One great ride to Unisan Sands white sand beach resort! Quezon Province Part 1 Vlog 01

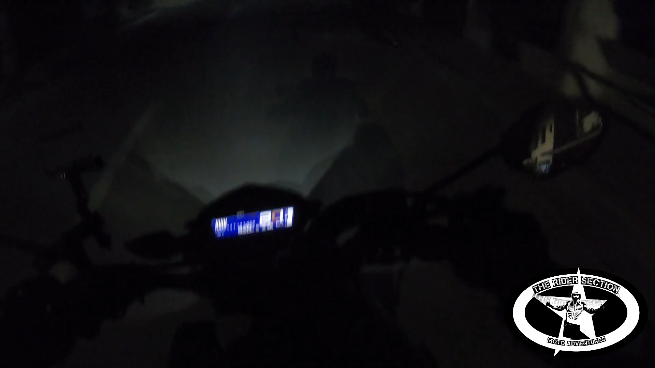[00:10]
So take home na tayo guys. Let's go to Unisan Sands, Quezon, Quezon Province.
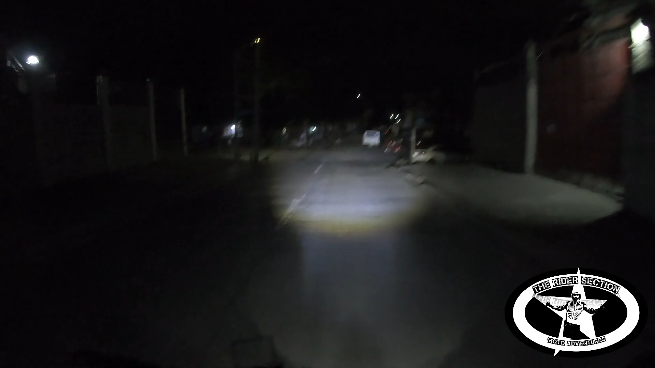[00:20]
Sarado yung mga tindahan. Ito may 24 hours.
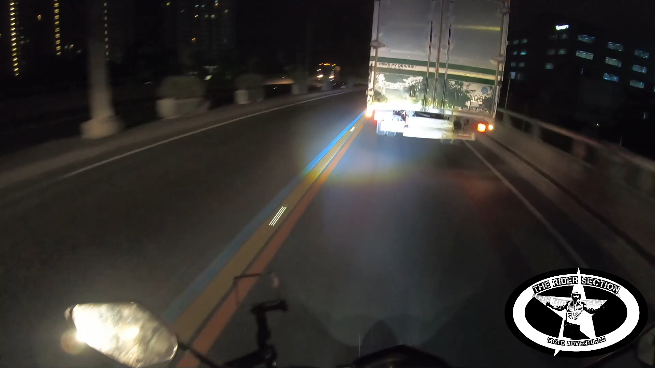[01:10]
Sino yung nauna sa atin? Or sino na yung mga nandun? Daming truck.
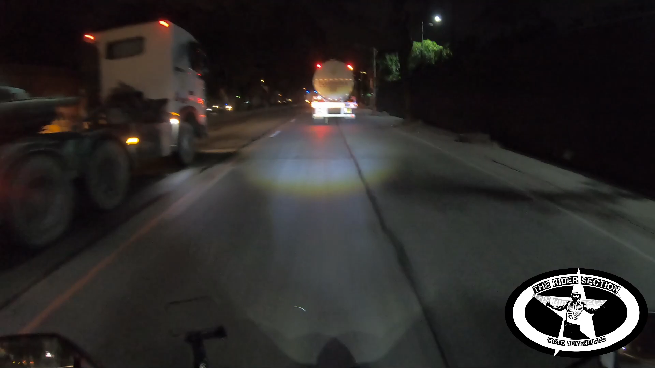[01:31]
Shell Julio Vargas. Oops. Ito na ba yung Shell Julio Vargas?
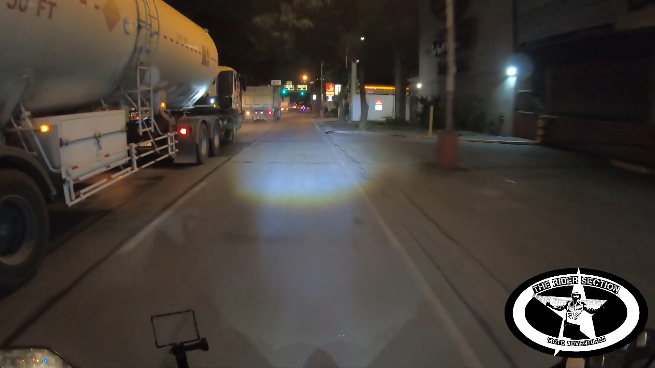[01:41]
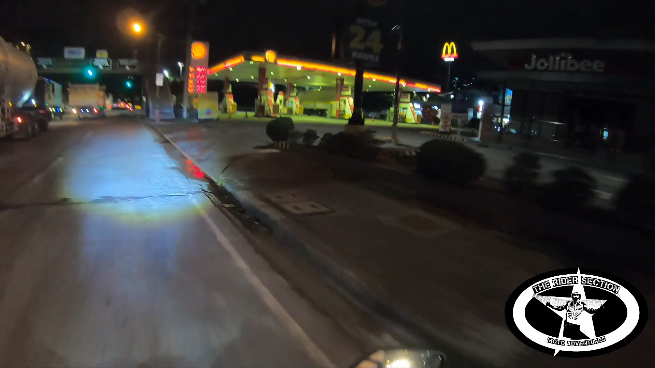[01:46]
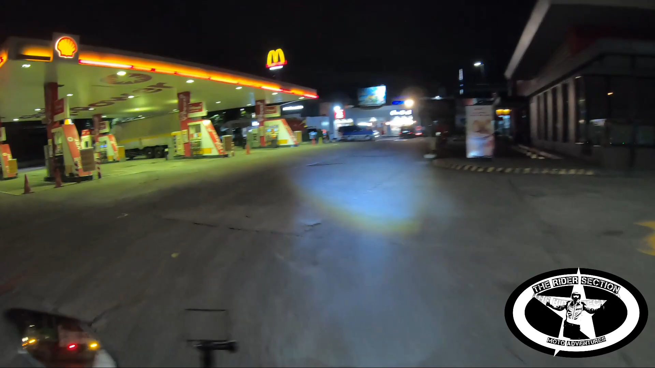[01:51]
Walang katao-tao. Ghost town. Ah, ito. Meron.